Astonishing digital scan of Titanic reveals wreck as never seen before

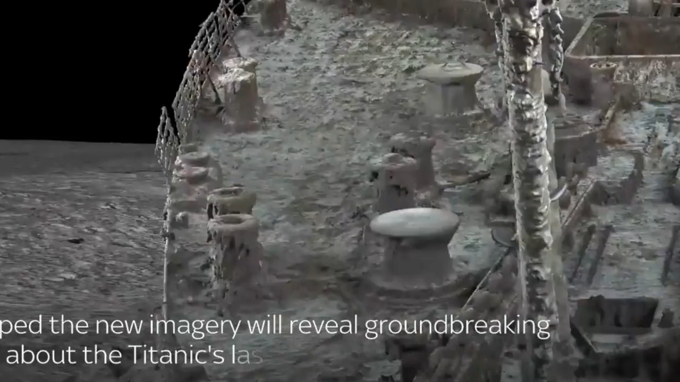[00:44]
It is so detailed that even the serial number on the blade of one of the ship's propellers can be made out in the 3D images,
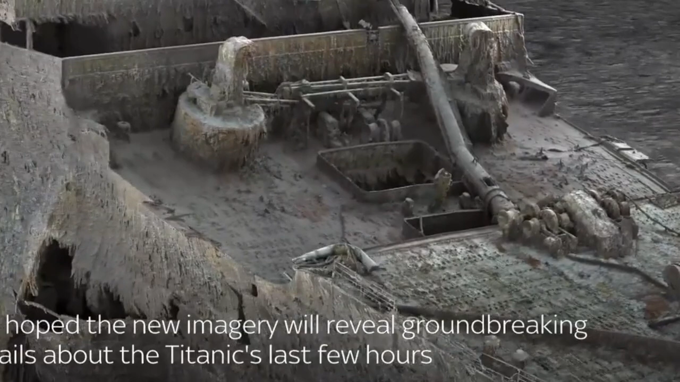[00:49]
and experts believe the digital replica could be used by scientists to